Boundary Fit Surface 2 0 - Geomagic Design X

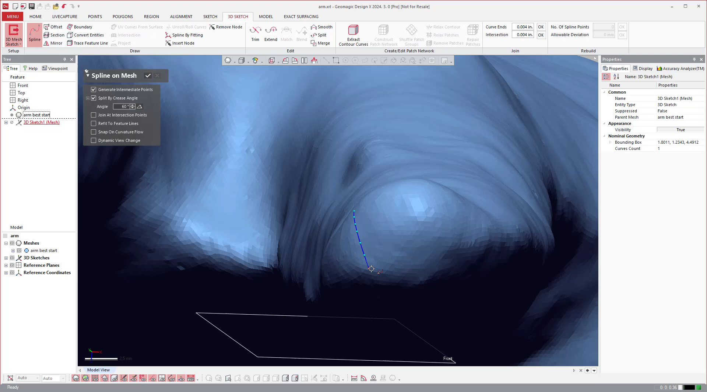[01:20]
show but what we're going to do here is I'm going to draw a curve and then make a separate curve for the front side of the finger and then the side of the finger so you see what I'm doing is I'm putting a square patch right on top.